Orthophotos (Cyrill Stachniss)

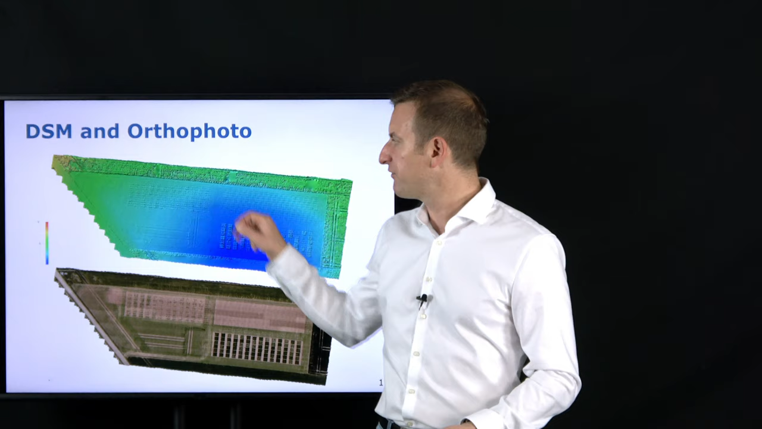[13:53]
But then you basically get for every point the height information so that you could then render an autophoto. And generating these types of autophoto, so what you see here, is what we are looking into.